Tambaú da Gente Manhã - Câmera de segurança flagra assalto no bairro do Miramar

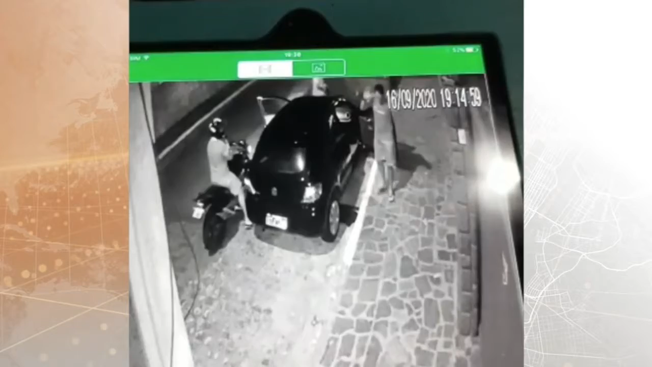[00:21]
aí anuncia um assalto, isso não foi de 11 horas não, viu? Isso foi às 7 horas da noite aí você pode dizer, mas o cara deu bobeira, como assim deu bobeira? E o camarada não pode mais estar na porta de casa? Né? Porque os valores estão se invertendo agora a gente pensa que é o cidadão de bem que está errado se você está com o celular na rua, aí você anda e diz mas fulano vacilou, estava conversando no celular no meio da rua gente, e o celular é meu?